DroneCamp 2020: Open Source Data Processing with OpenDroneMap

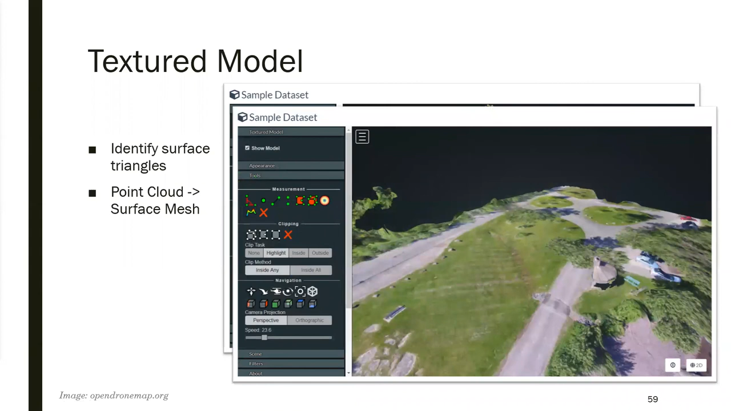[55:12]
just because there's not enough coverage or there's not enough data for that. But it toward the middle, things tend to be pretty reasonably precise. And so that's your textured model. It starts with a point cloud. You can turn on the textured model too, and you can turn them on and off. Here's another textured model.
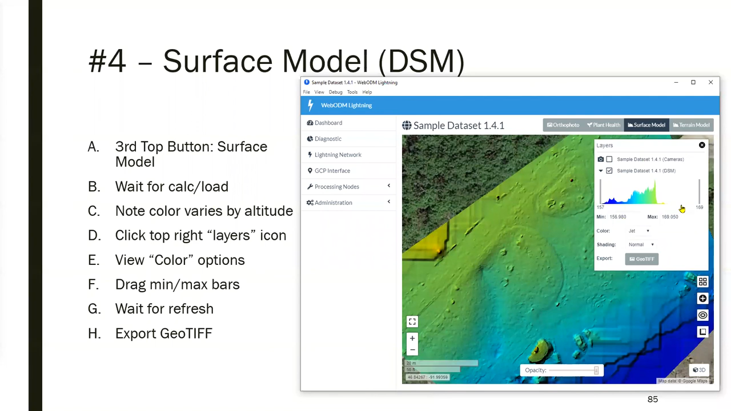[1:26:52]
All right, we click the layers icon to get to the settings for the surface model. And you can see it has, these are your color ramps, so you could change this to pastel, make it look a little more Eastery.
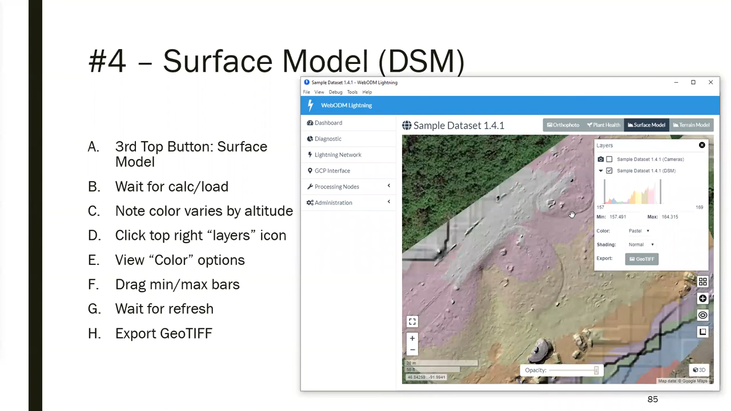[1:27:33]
When you change these things, it has to do some significant number crunching to give you the new colors. All right.
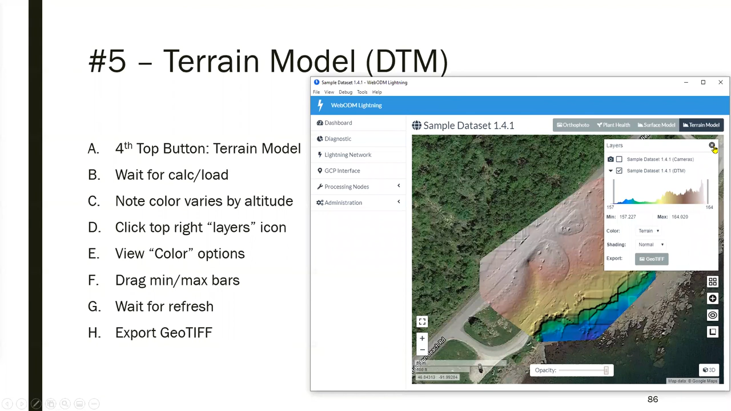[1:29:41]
You know, just pick whichever one you like, and then you can set the min and the max here and export to GeoTIFF. Pretty straightforward. Let's see. All right. And then, okay, so next we're going to jump over to the 3D model. So I'll pause here for a second in case people are still working with the 2D. Let me check questions. Would you recommend leaving min and max values at the default settings?
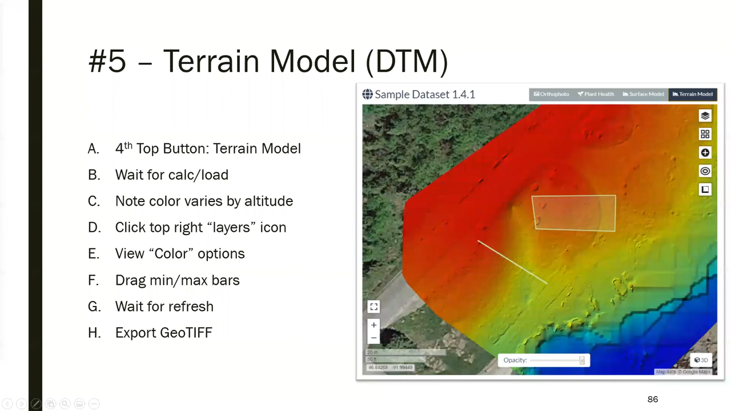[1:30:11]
Honestly, I don't. I would set them, I mean, you know, this is going to matter, you know, what your analysis is probably, should probably drive this.
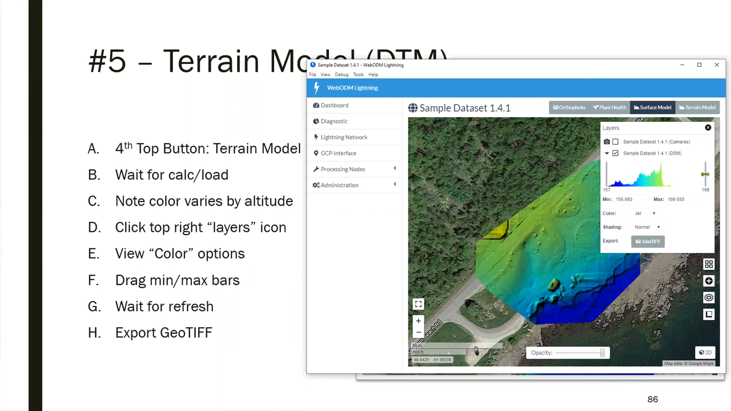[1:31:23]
Kind of, it depends on your eye and just what you find interesting to look at. But as far as a general practice, I think it's fine to move these. Probably sometimes they're going to be way out here for no really good reason. So I think it's fine to move those. All right, let's go to 3D model.
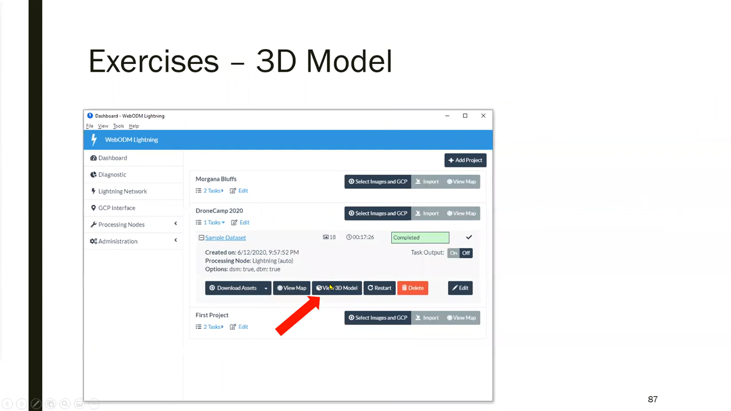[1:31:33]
So from the dashboard, you can use this 3D model button here. If you're still in Lightning and you're on the map,
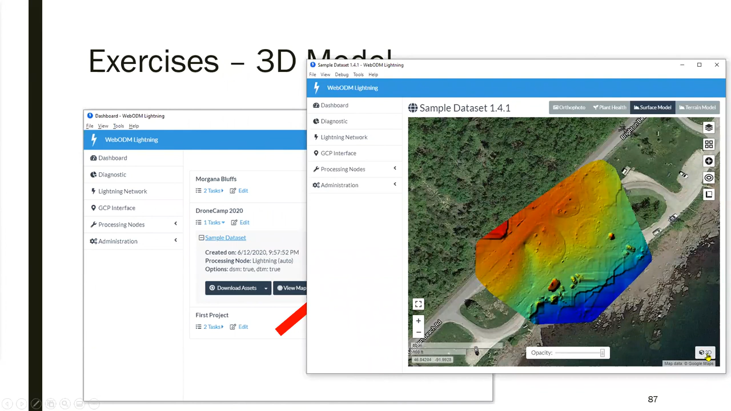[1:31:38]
you can use this down here at the bottom right and jump over.
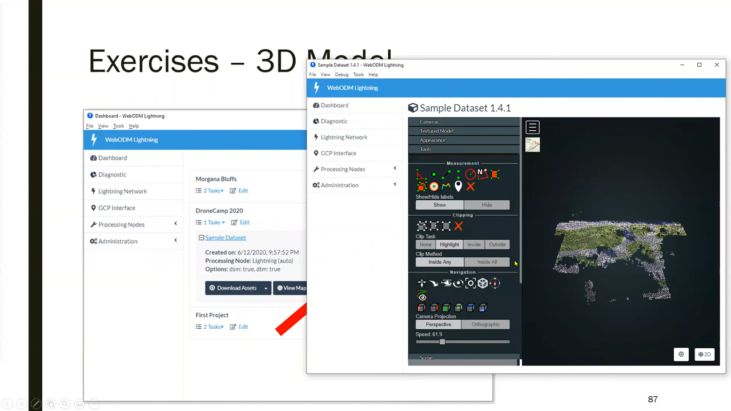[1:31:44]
That'll load your 3D model. So with this one, just starting with basic navigation, I'm kind of squished in here.
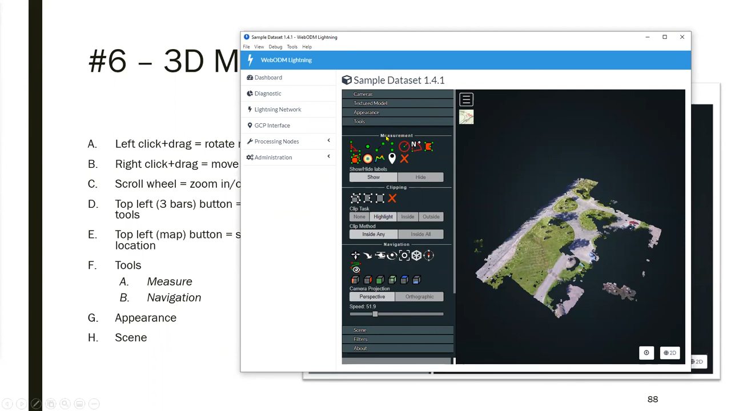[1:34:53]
But these are all about moving around the map. If you want to say, measure, then these are all your measurement tools. We'll look at these in the next exercises. We'll get into some details here, but you can look at angles, and this is all you going in and clicking points on the map to use these.
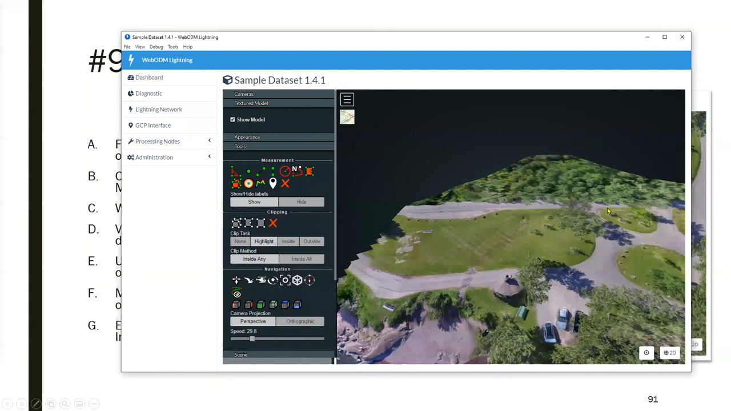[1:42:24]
And here, as you get out toward the edges, just because there are fewer photos, there's fewer data, you know, there's less data, you're gonna wanna not trust that, because this beach is not doing what we're seeing here.